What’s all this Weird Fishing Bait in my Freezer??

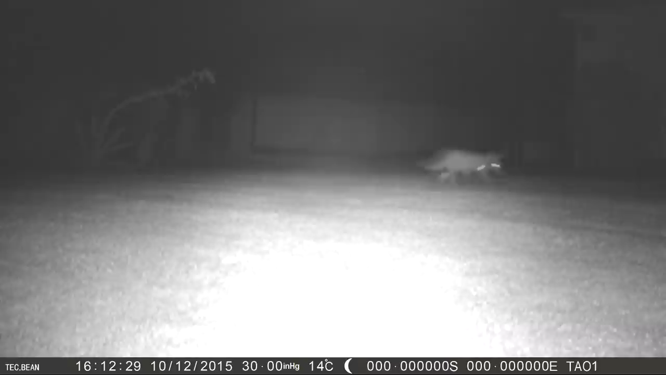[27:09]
Well there you go guys, I've got a twofer. Two foxes for one. I would never have known that if I hadn't put the trail cam out.